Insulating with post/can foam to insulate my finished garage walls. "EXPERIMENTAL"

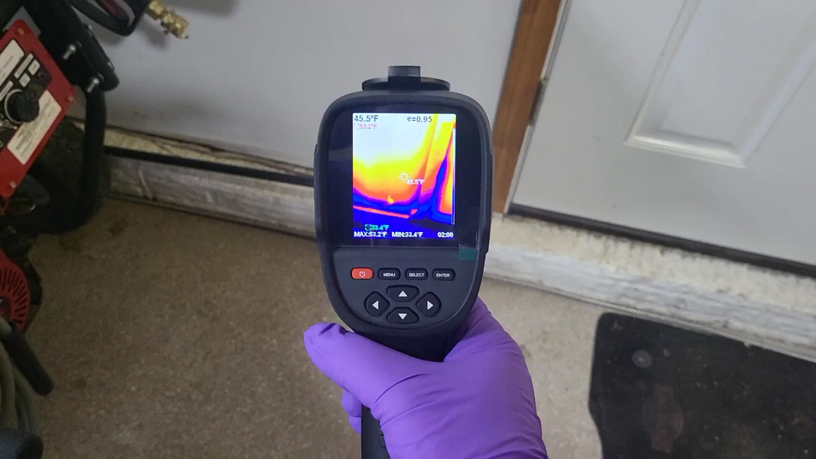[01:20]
On screen: spot 45.5°F, max 53.2°F, min 33.4°F
the heat coming from the phone.
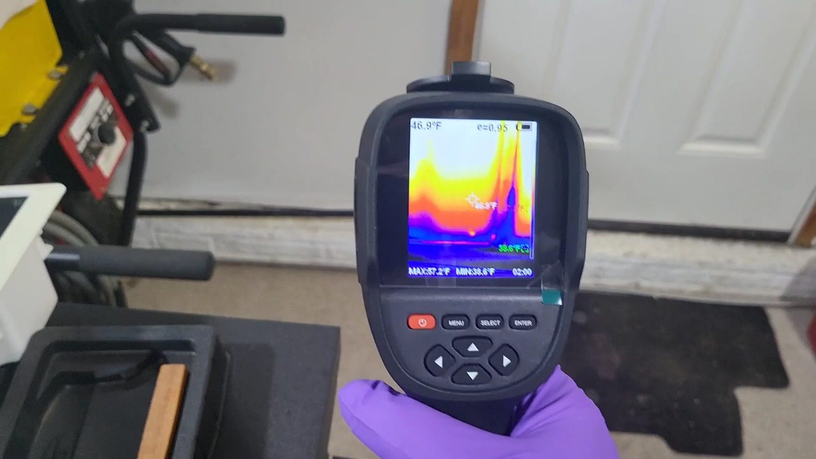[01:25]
On screen: spot 46.9°F
But maybe it's hasn't reached the outer surface yet.
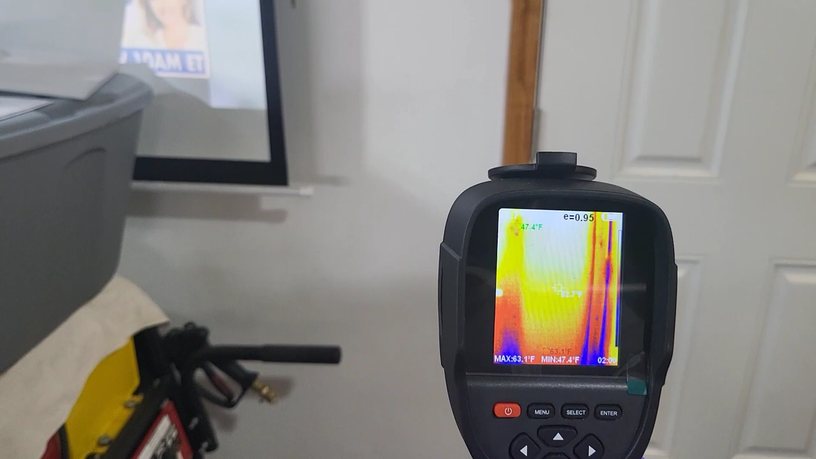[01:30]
On screen: max 63.1°F, min 47.4°F
So it is not warm out. So I'm not sure why it shows that the wall is warm.
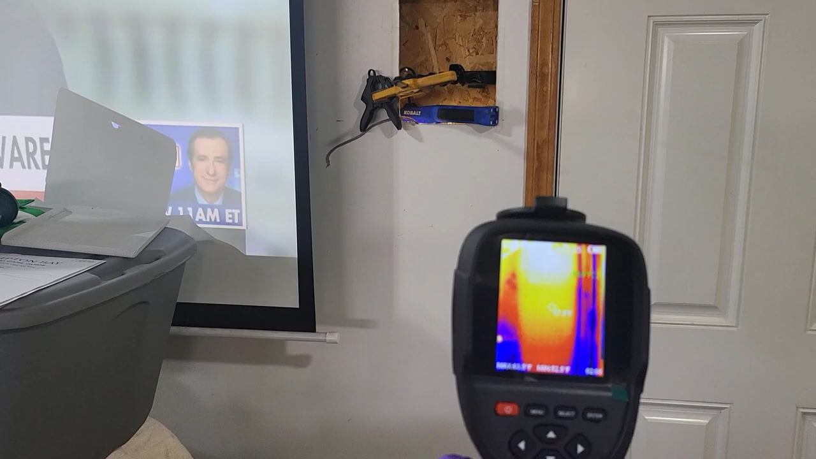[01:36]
I just turned the heat on not long ago. So obviously that blue there in the middle,
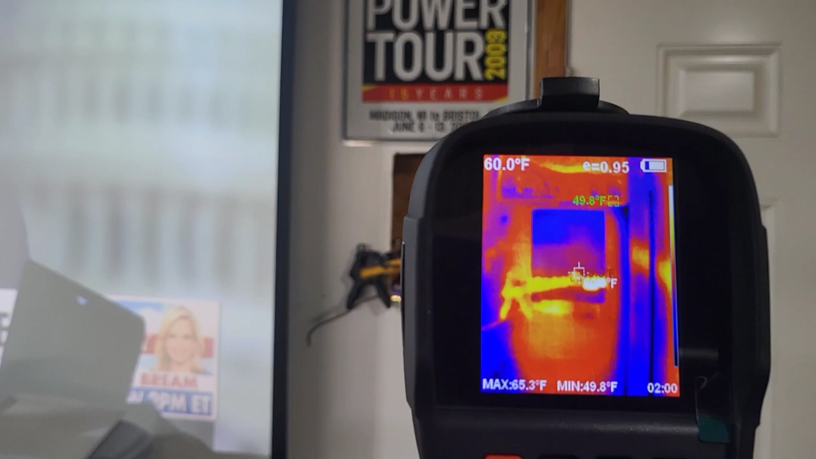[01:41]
On screen: spot 60.0°F, max 65.3°F, min 49.8°F
that's where the speaker was, that's the exterior wall, obviously.
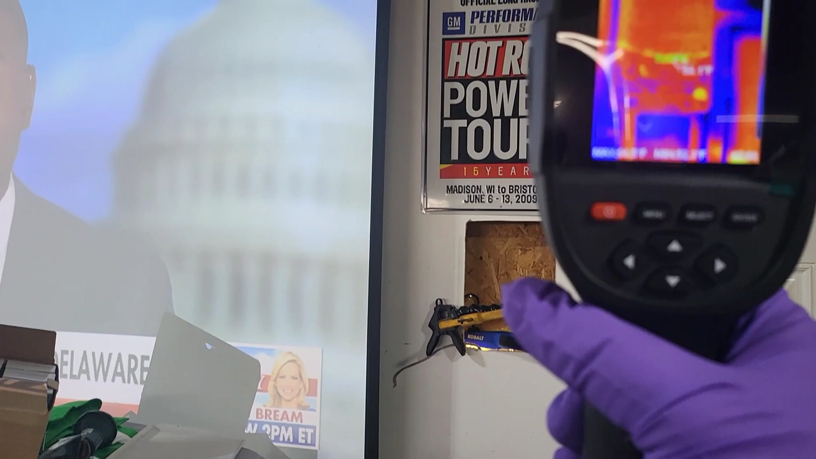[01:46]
And the upper cavity, I want to, and that's a sign.
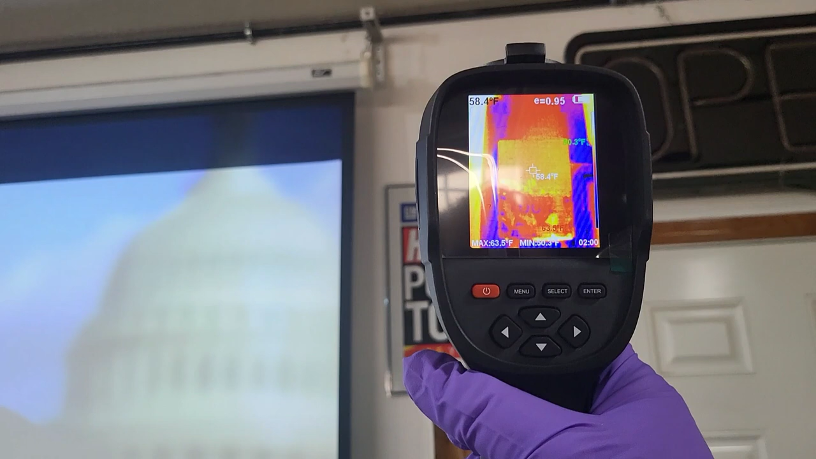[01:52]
On screen: spot 58.4°F
I only want to say it's probably red,
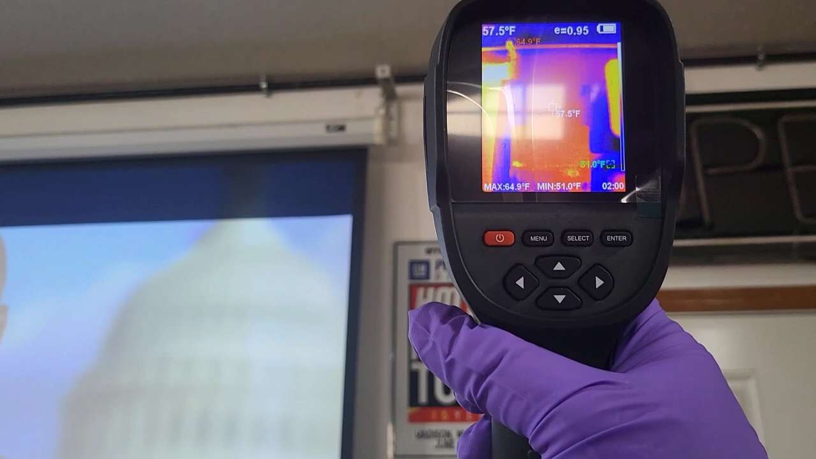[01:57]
On screen: spot 57.5°F, max 64.9°F, min 51.0°F
warm because heat has gone through the dry well, dry wall.
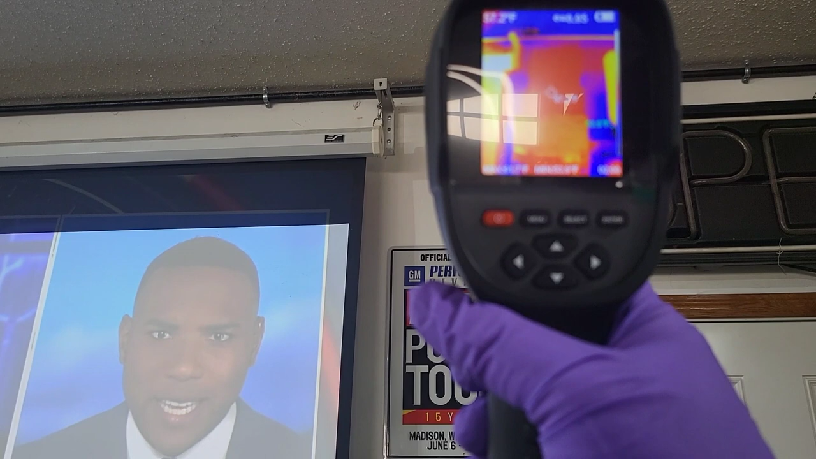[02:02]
I mean, you can still kind of see the studs there.
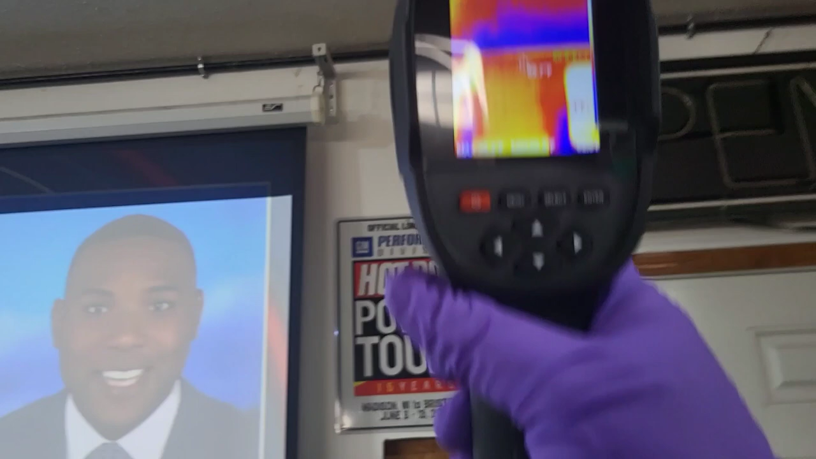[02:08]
But yeah. So anyways, look at my, so there's a room above this garage, a bedroom.
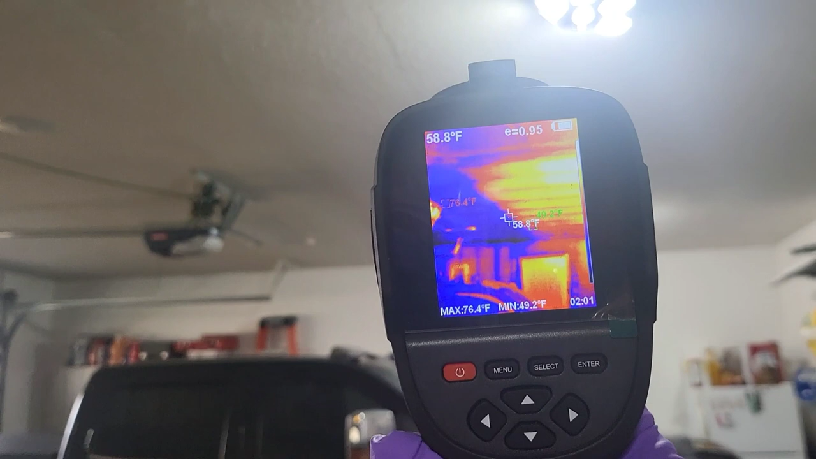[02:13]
On screen: spot 58.8°F, max 76.4°F, min 49.2°F
You can see where it's insulated and then where it's not. So obviously there is no insulation in the ceiling as well,
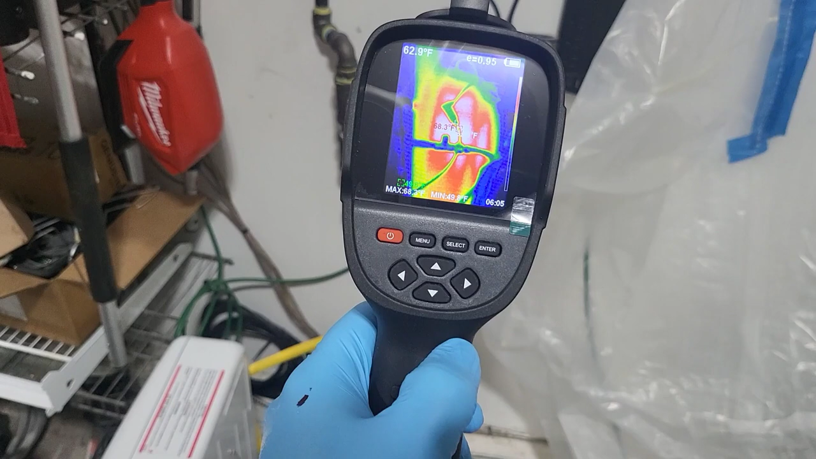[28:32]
jesus christ this is 70 degrees 71 degrees yeah that's hot
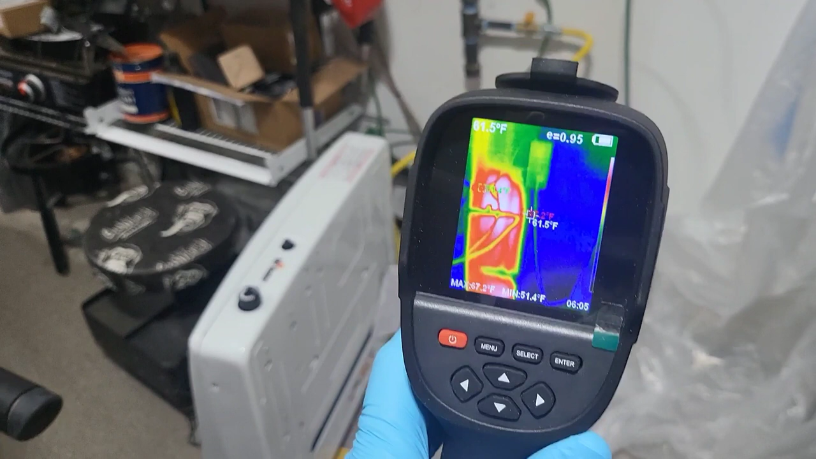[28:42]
that's really hot all right so that green spot there that's that drywall that was